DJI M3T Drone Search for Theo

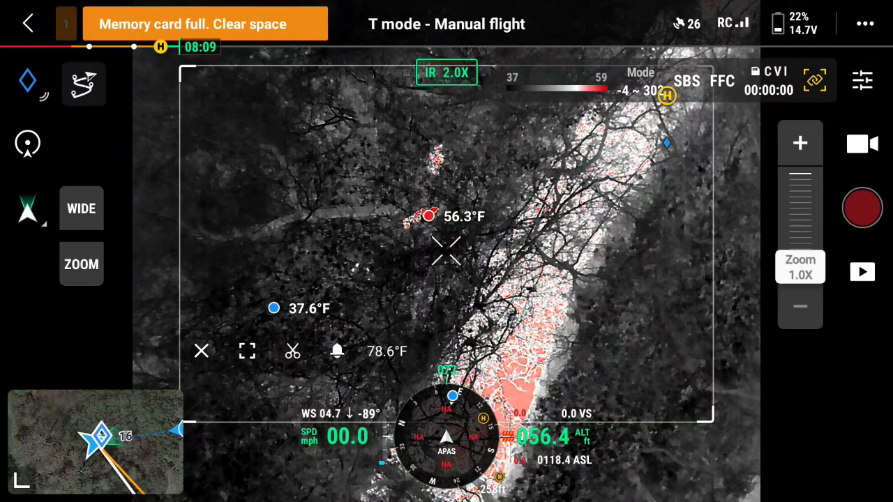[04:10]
On screen: min 37.6°F
he's just standing there. So he's not running away. That's good. But he's not coming away we want to. Going the opposite way? Yeah. See there?
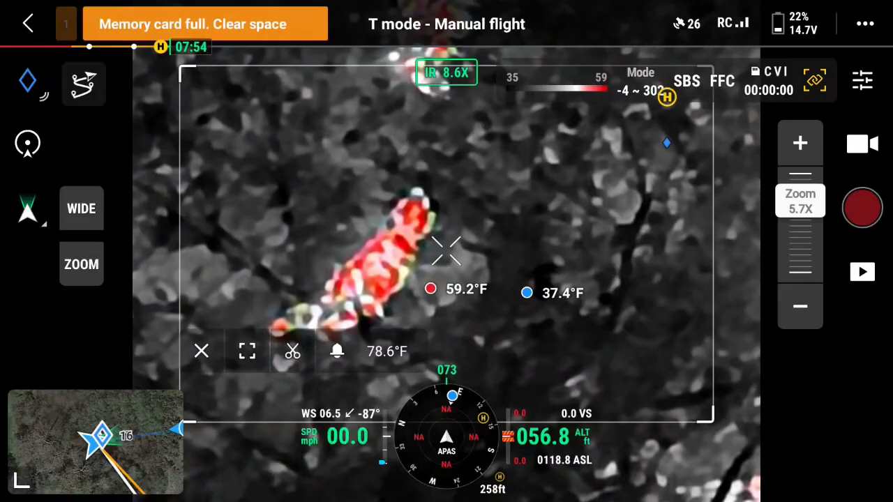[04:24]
On screen: max 59.2°F, min 37.4°F
There. That's definitely it. Oh my gosh!
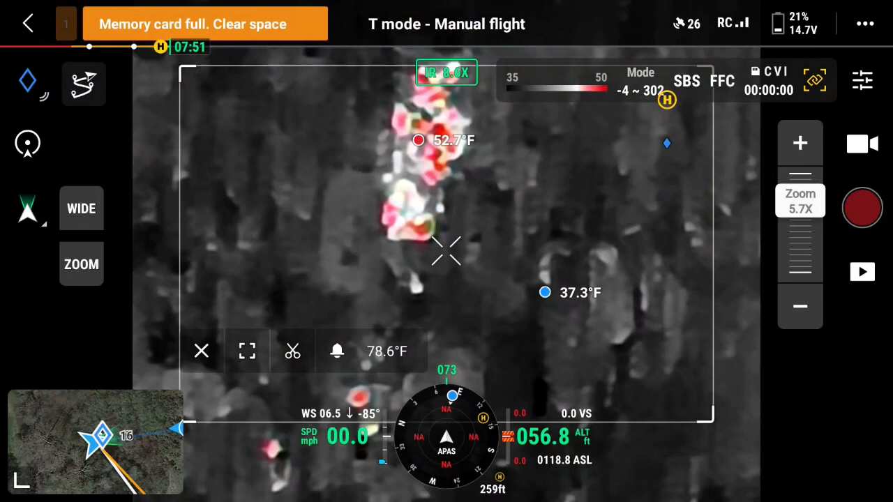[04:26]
Oh my gosh. Watch, he just went back to the place where he was landing.
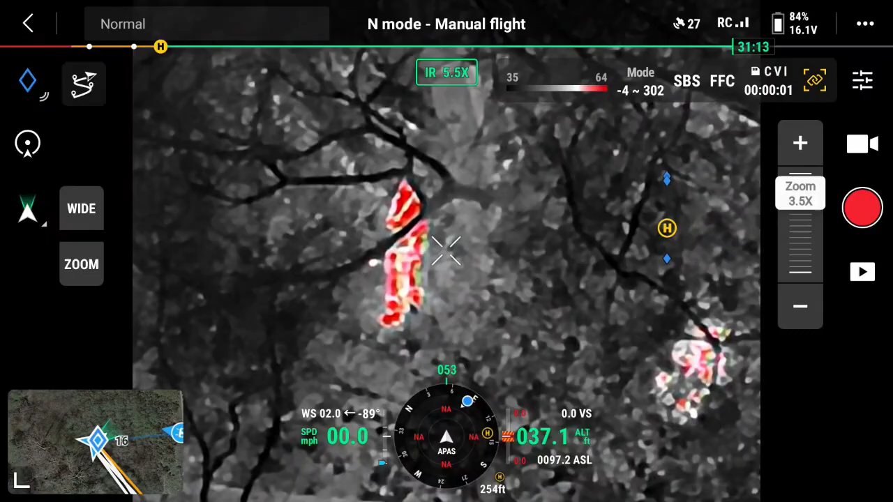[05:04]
Driving it down there for a reason. Would we get closer if we came to that road, at that driveway by the apple box?
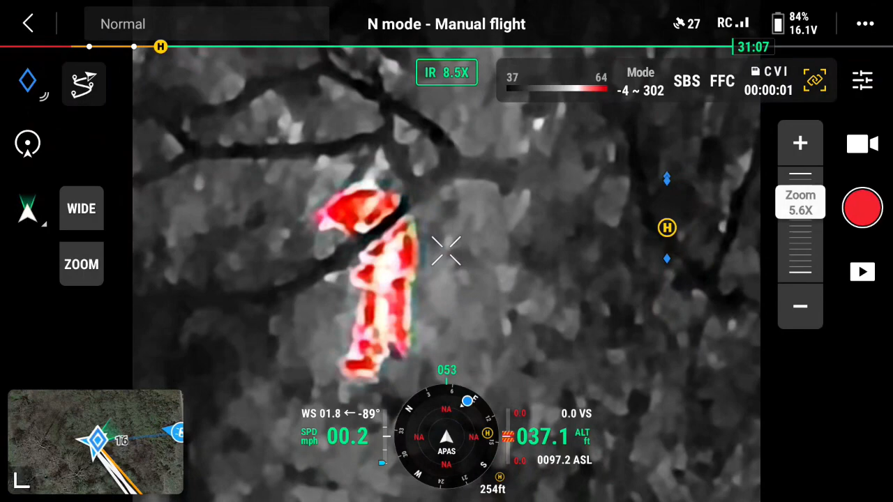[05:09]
Is that him moving? Yeah, that's him. That's his head right there. Yeah. See? Yeah. I'm watching it. So he's looking around. Wow. Come on, Theo. Oh, wow. That was a fast one. Yeah. You did that, and all of a sudden it was like this. Yeah. Theo? Come on, Theo. Let's get a warm bed tonight.
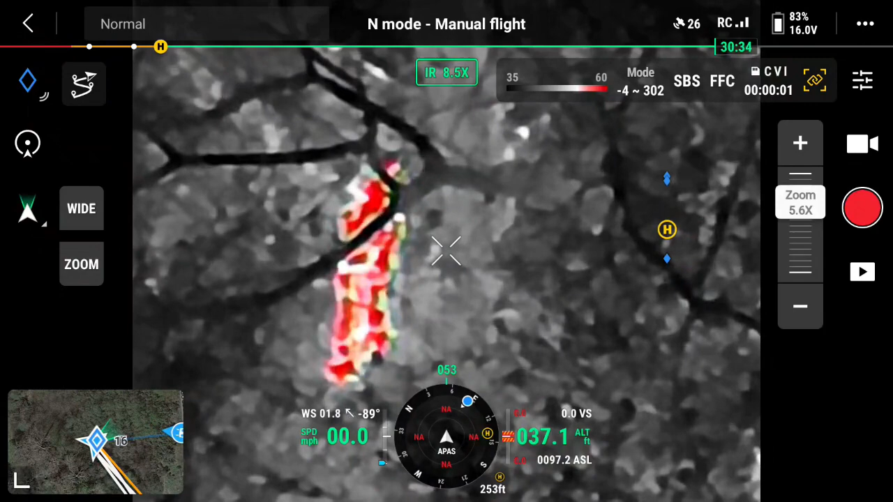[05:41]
Talk about going for a walk. Still not really moving, huh? He knows we're here. What? He knows we're here.
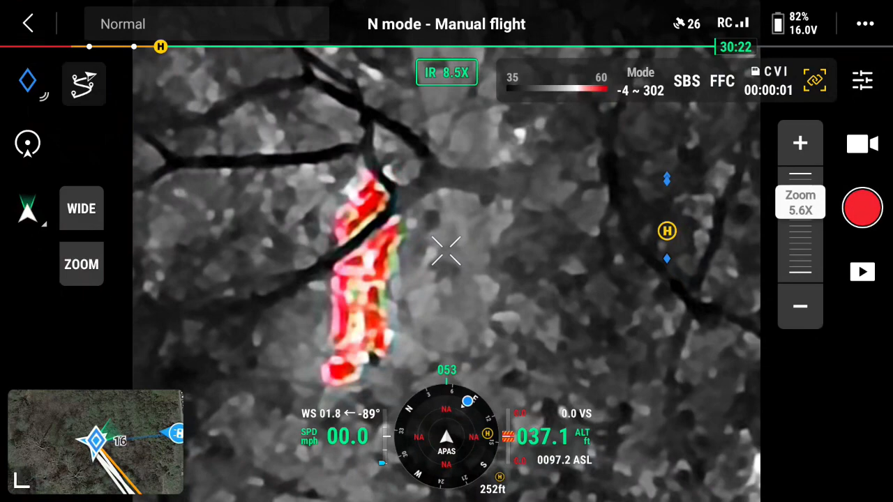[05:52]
Did that one call? Yeah, he's not whipped around. Theo! Wow. Yeah, he's swiveling around. He knows we're here. Come on, Theo.
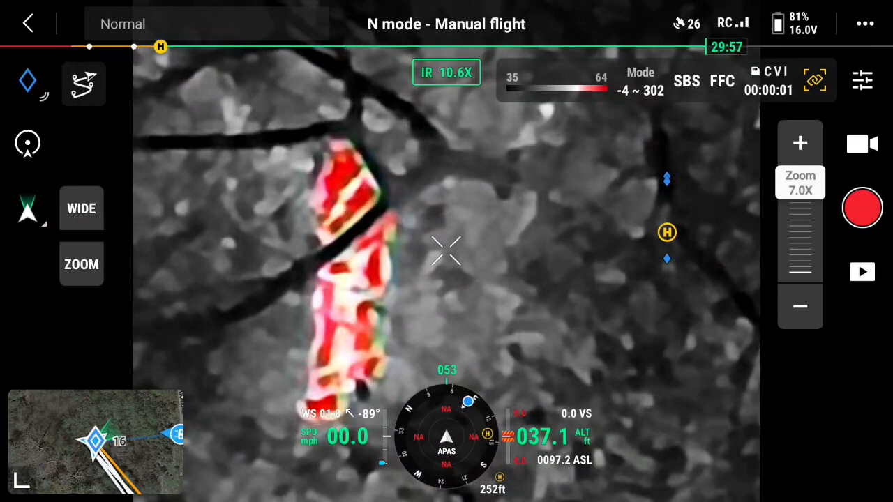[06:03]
Wow. Come on, baby. Oh, why don't we? Why don't we get out? Wait, 'cause he might be confused somewhere.
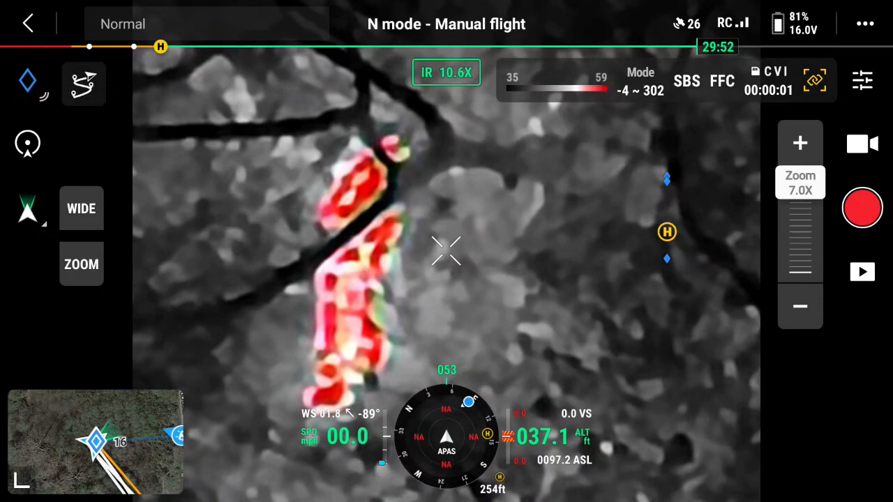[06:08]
Mm-hmm. Here he comes. Here he comes. He's coming. He's coming. Just stay there and be quiet.
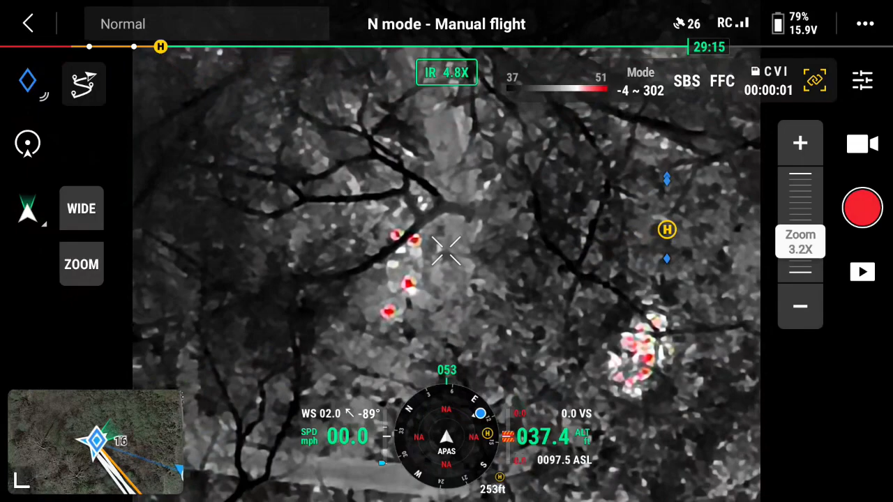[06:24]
He's coming. He's right there.
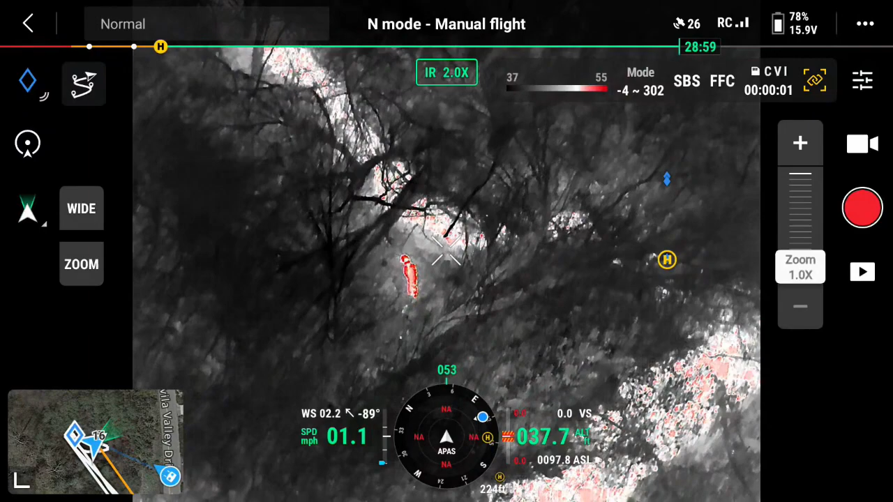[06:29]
He's coming. Oh my gosh. He's coming. Keep it going, guys. Theo. Theo. Where is he? He's
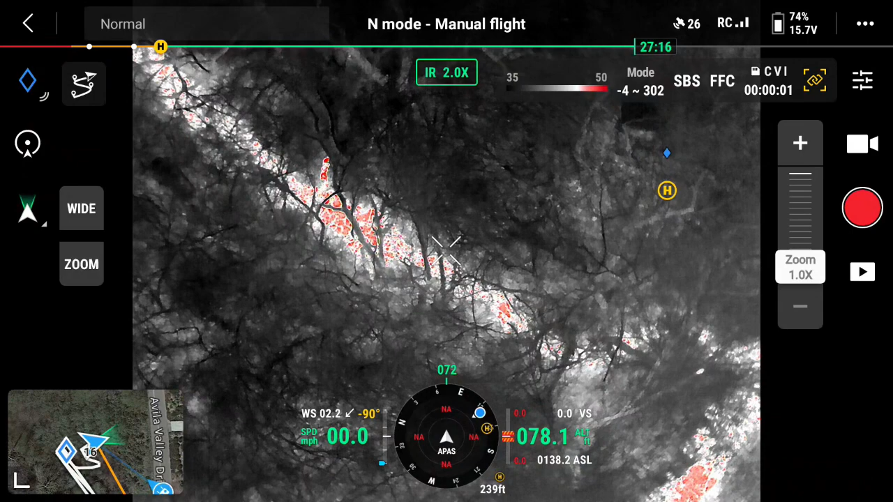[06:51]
right there. Here he comes.
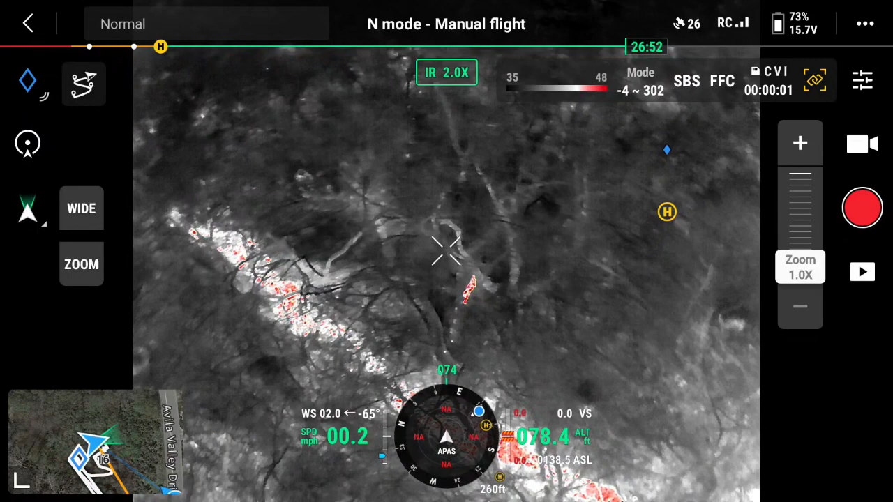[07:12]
Here he comes. Here he comes. He's coming.